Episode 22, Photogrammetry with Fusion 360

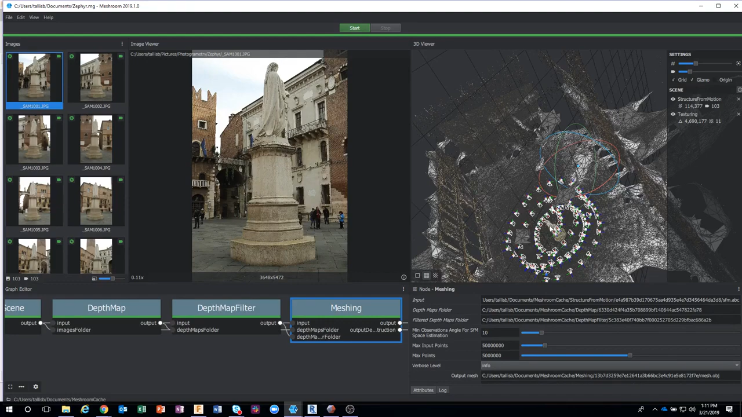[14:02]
It captured even the geometry of the buildings that are around and everything like that. But notice how complex this mesh is. I mean, there's hundreds and thousands of triangles. And in fact, as I zoom, it's really touchy. As I zoom in here, it's going to go to the statue, and you'll see that, I mean, it's a really high resolution mesh.
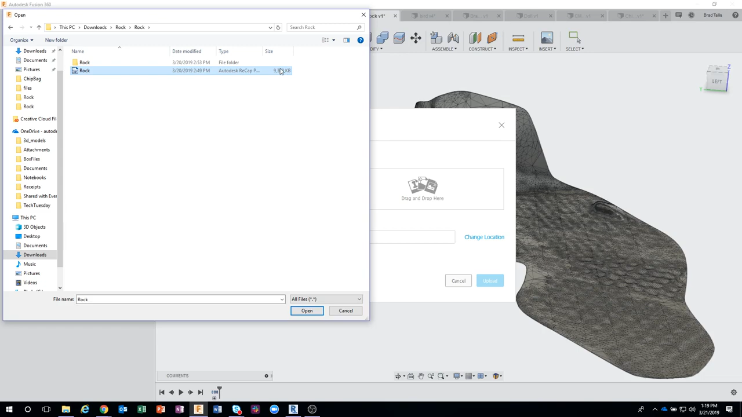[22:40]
Okay, so I just, and you can see it's up, almost like 10 megabytes. So I would upload that into Fusion.
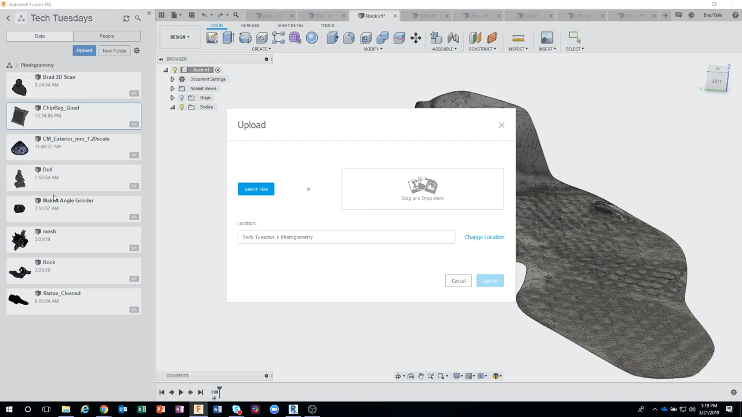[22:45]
And so that's what we did.
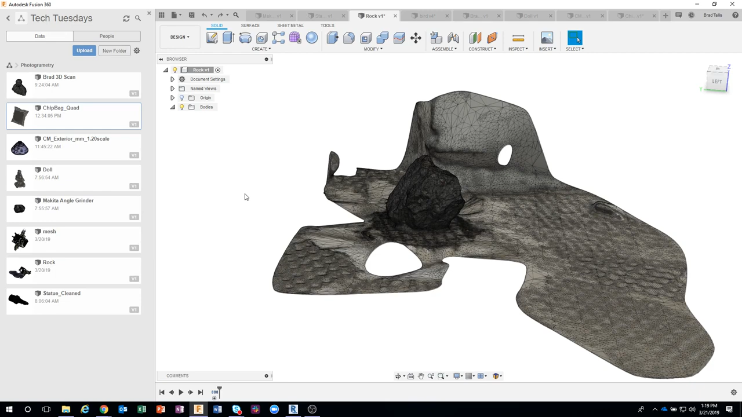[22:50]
Again, I'm saving time by not doing it, but this is the result that you get. Now, I purposely didn't clean this up because I wanted to show that you can actually edit meshes inside of Fusion. I get this question a lot. How can I edit STLs? How can I edit scan data? Now, there's a couple steps that we need to do before we start. And the first one is to go into your preferences. So I'm going to click on preferences.
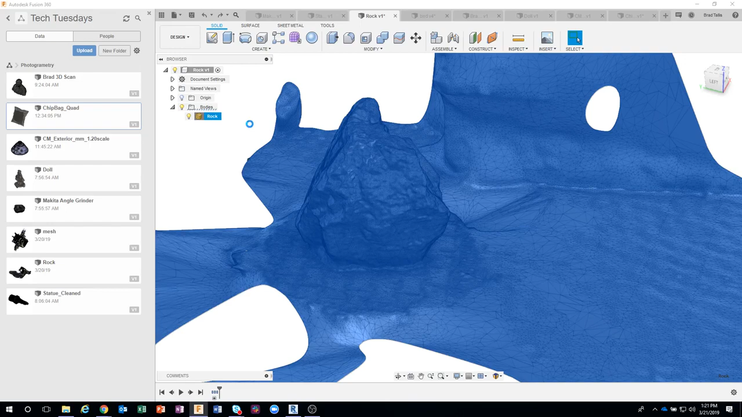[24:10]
Okay. And this is going to take me into my mesh workspace. So now we can see I'm in my mesh workspace. I've got a bunch of different mesh commands in here. So you would not see this if we did not turn on the preferences, the mesh option in the preferences. Okay, I appreciate the feedback in the chat window.
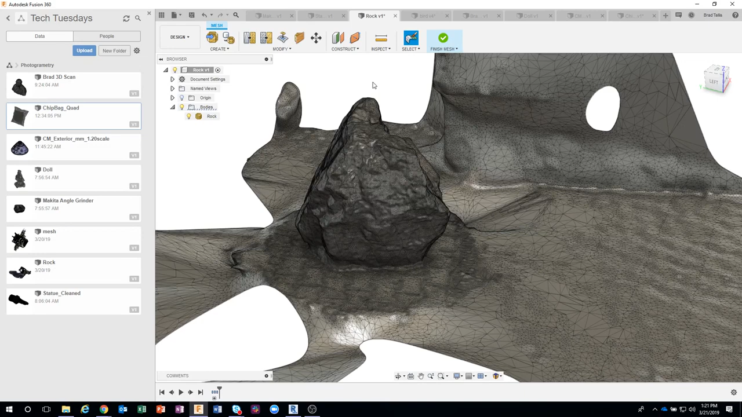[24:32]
Looks like things are going a little bit better. I apologize. Guess I need to ask for a more powerful computer.
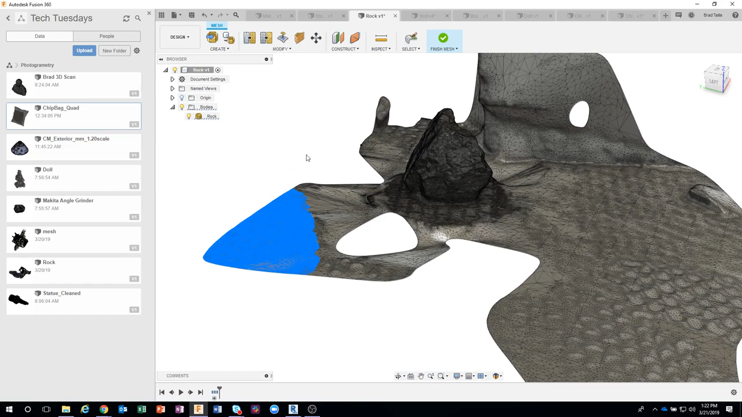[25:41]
And what that's going to do is it's going to delete the faces that we've selected. Okay. And sure enough, there you can kind of see the result.
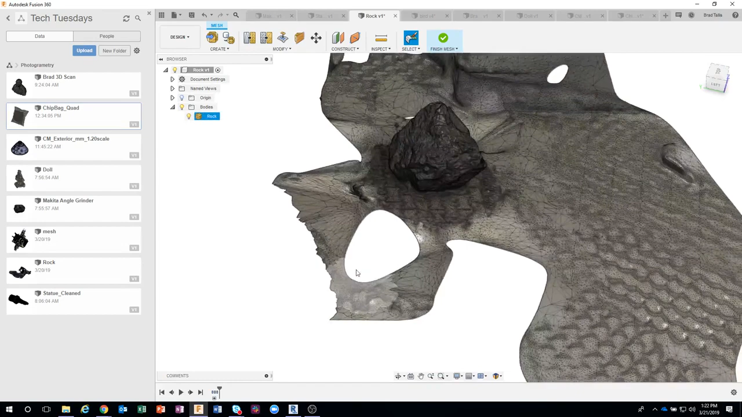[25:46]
Okay. So I'm going to walk through these mesh commands real quick. The very first one is remesh. It basically just recreates a mesh. And I don't use this one all that often. The one I use the most is reduce. Now, I showed that you could do this even before you bring it into Fusion, which I recommend. But let's say you get it into Fusion and you're like, you know what?
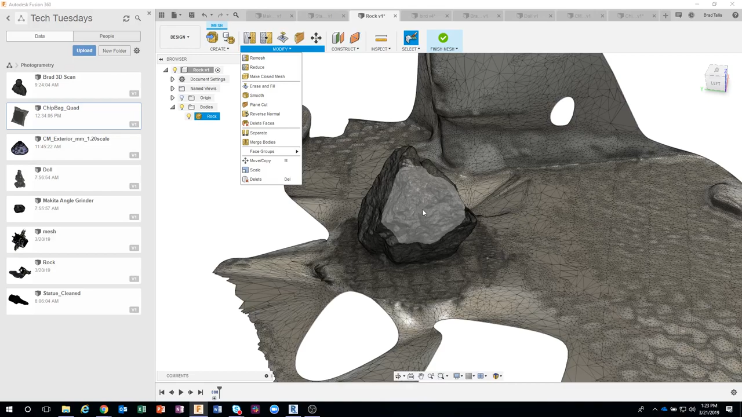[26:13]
I don't need this many triangles. So I could come in here and say reduce. Now, let's kind of zoom up here a little bit. And again, it's asking for mesh faces.
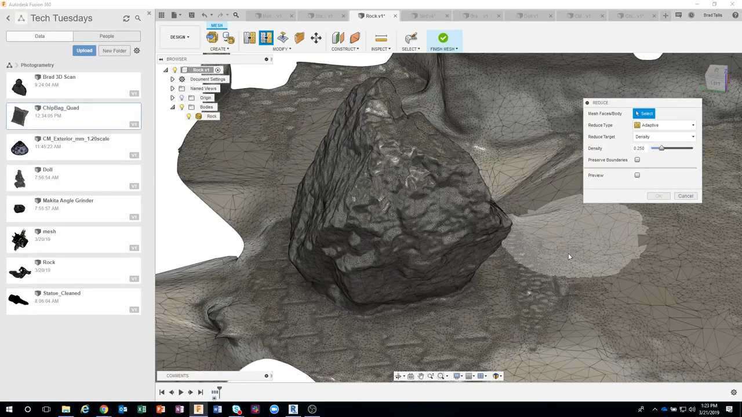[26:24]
Now, just for fun, in fact, you can see how, look how detailed this is. You can even see the brick down here next to the rock. I think that's pretty cool.
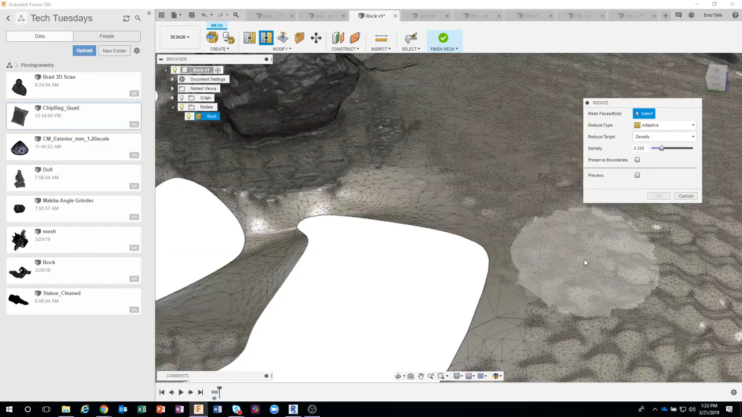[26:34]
But I'm just going to come over here somewhere and let's just select a region over here. And I can come in and reduce the density. So take a look at what's going to happen here. We're basically saying reduce it by 3/4 basically.
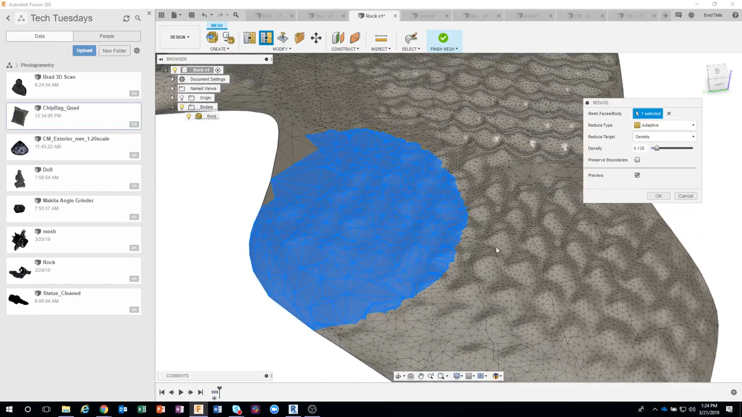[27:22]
Okay, so you can see how detailed it is over here, and we've reduced quite a few triangles over there. I'll go ahead and say okay, so we can kind of see what this looks like. Now, obviously, I would do this to the whole model, but I'm going to show you some other tips and tricks here in just a moment. Okay.
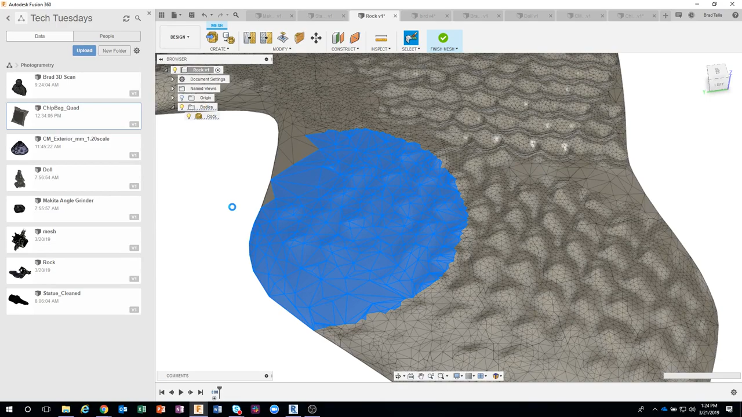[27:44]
So there is the finished result.
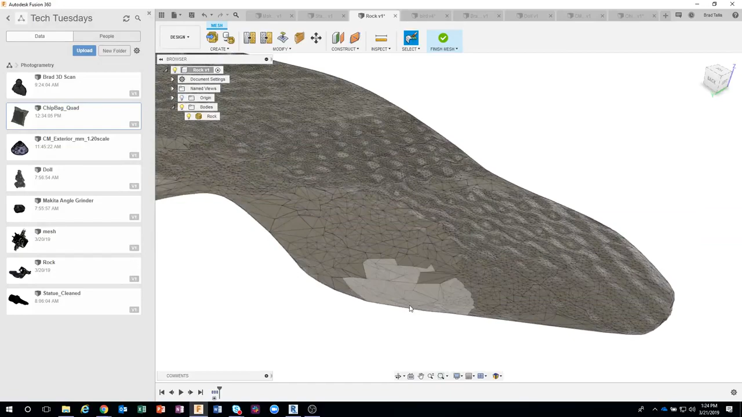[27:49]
Now, we still see some bumps going on, but obviously it's not as detailed as what we see over here.
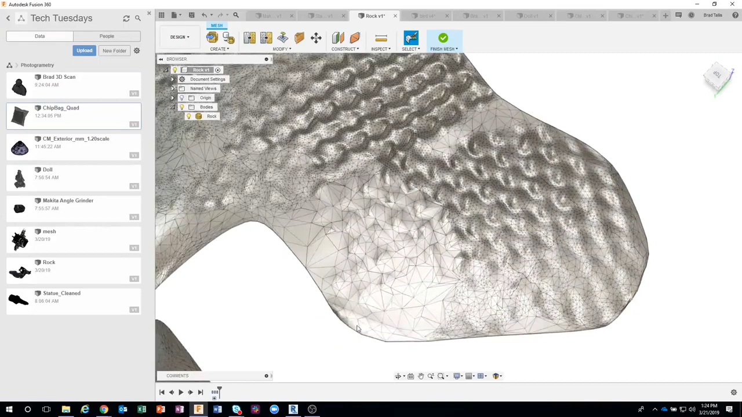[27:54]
So again, you have to decide how far can you reduce. And we'll come back to that here in just a moment. We also have, you know, create a closed mesh, so it turns it into a watertight solid. And typically you want to try and get into a watertight solid. And we'll talk about that here in a moment. Now, I'm going to skip a couple of these because I want to get to this plane cut.
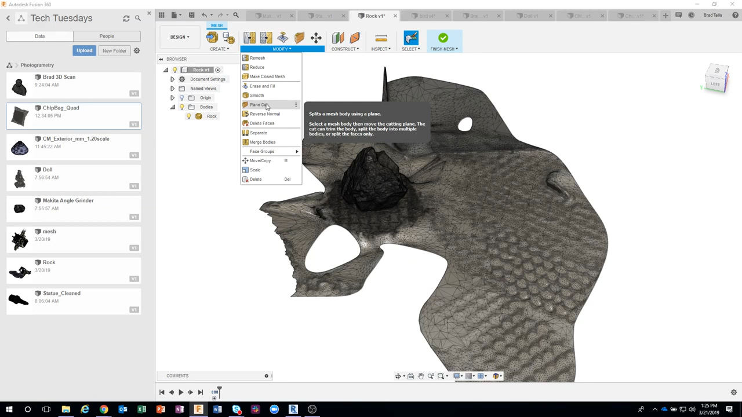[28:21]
Okay. I'm going to go ahead and click on plane cut. And then it's asking for a plane.
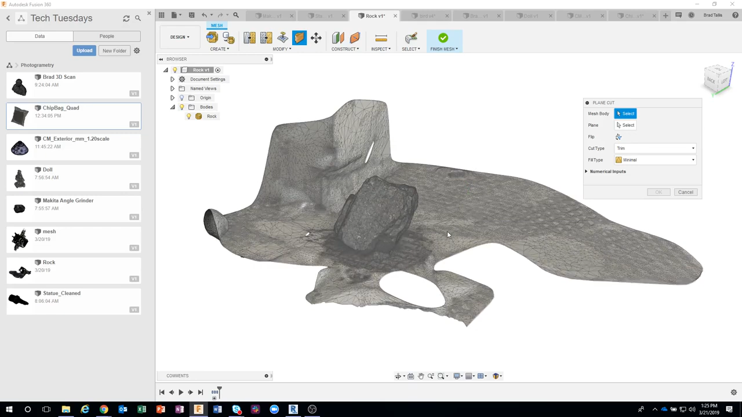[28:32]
So I'm just going to go ahead and click. I'm going to click on the mesh body first of all. And then it's going to create a plane. Now, it did it vertically, but I can go ahead and rotate this horizontally. So I'm just going to kind of rotate this plane. Now, again, notice how long it's taking to do some of these actions.
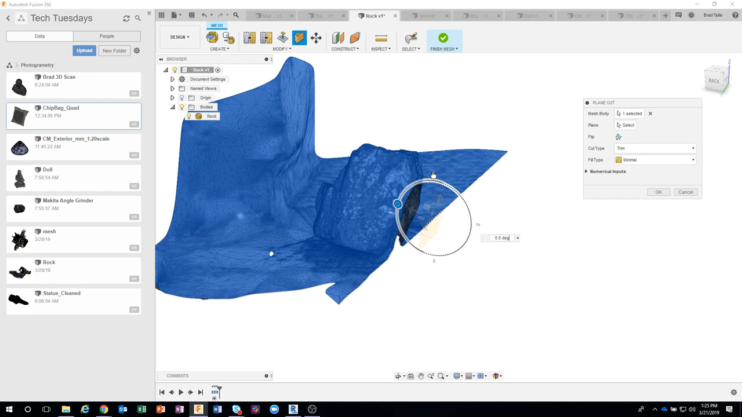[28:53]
And that's because of how many triangles. In fact, you can see it's thinking quite a bit. It has a lot of little faces and edges it's trying to figure out. So if you can clean it up before you bring it into Fusion, you'll probably be happier. So I'm going to go ahead and drag this up a little bit. You can kind of see how it's removing some of those other triangles as it's slicing up through this rock.
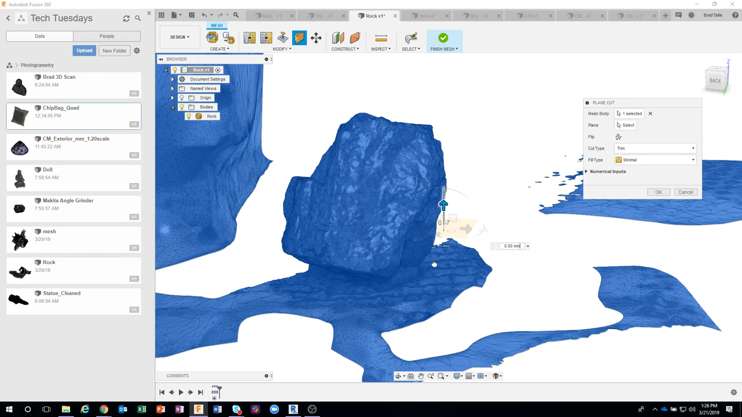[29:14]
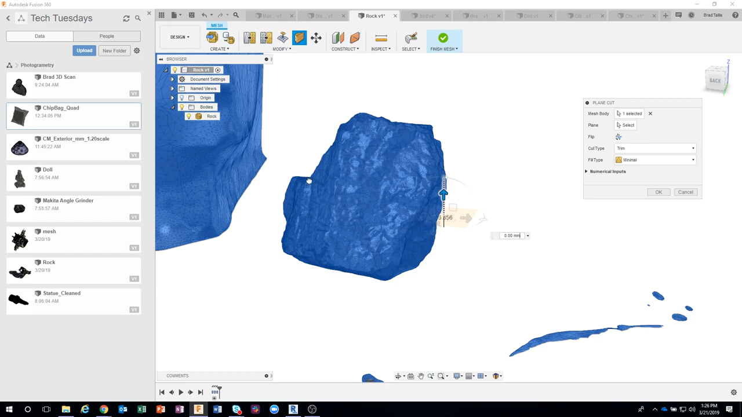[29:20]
So you can kind of see how it got rid of a lot of that because it's basically creating a flat bottom like so.
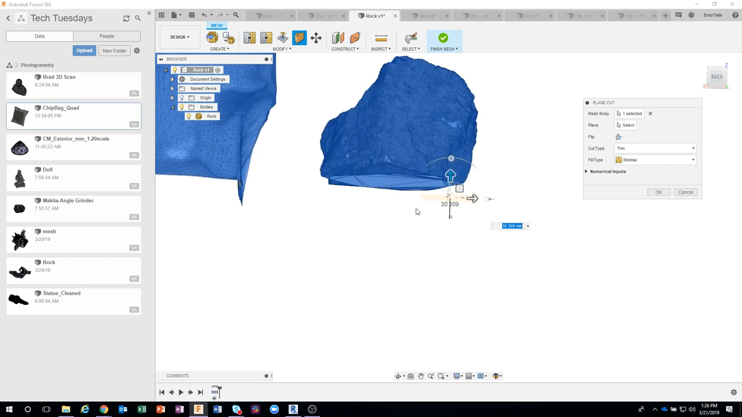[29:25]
Okay. And you'll notice it's trimming it.
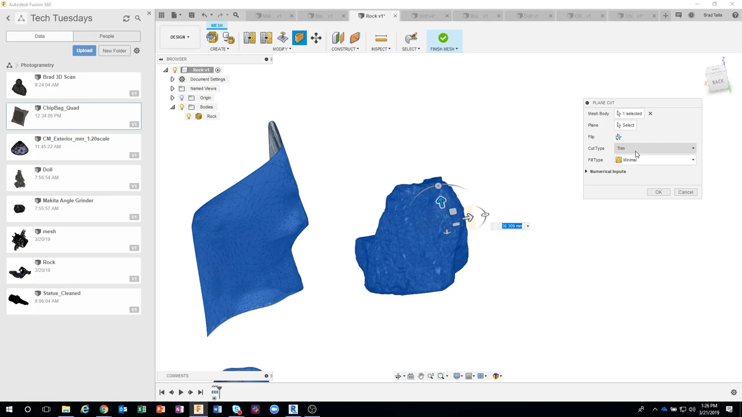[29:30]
And we have different fill types.
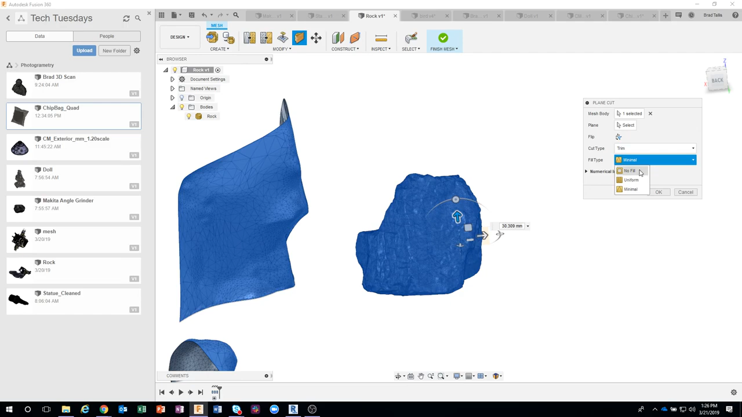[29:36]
No fill, uniform, or minimal. Now you'll notice mine is set to minimal.
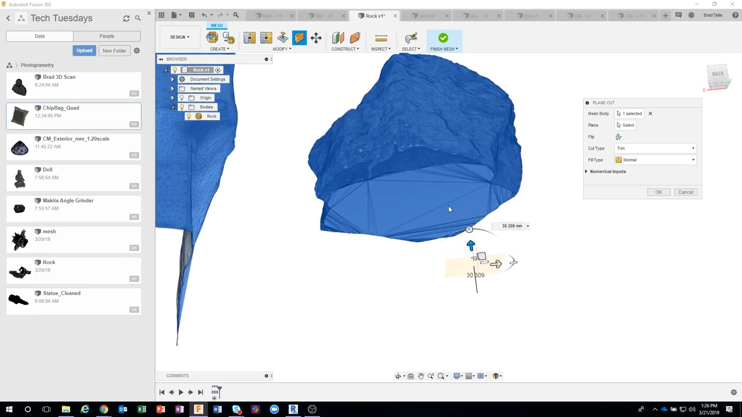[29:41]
And if I kind of zoom up here, you can see that it's going to basically create a flat face, and it had to create some triangles to kind of fill that in. If I say no fill, it's going to be hollow. You're going to see up inside of the rock. Okay. So there you can kind of see with no fill. And then if I say uniform, it's going to basically try and create this flat surface using uniform size triangles. So you can kind of see the result you get there.